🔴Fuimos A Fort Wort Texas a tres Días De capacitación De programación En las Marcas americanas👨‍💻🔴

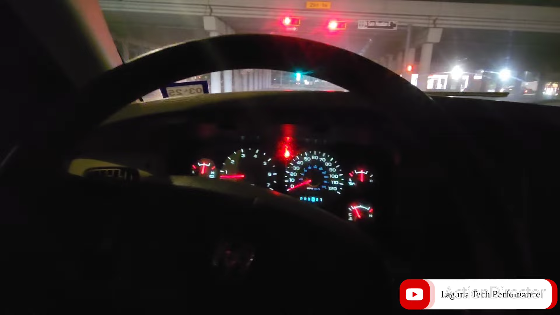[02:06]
trayecto de aquí de houston hasta dallas para que ustedes vean cómo se ve el paisaje